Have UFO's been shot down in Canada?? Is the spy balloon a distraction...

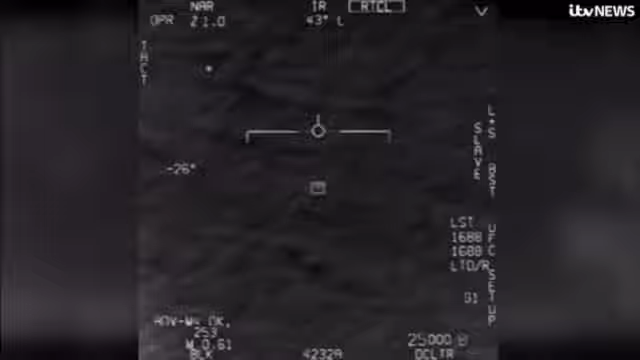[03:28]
Navy videos like this might not be evidence of aliens visiting Earth, but perhaps foreign countries probing U.S. military capabilities.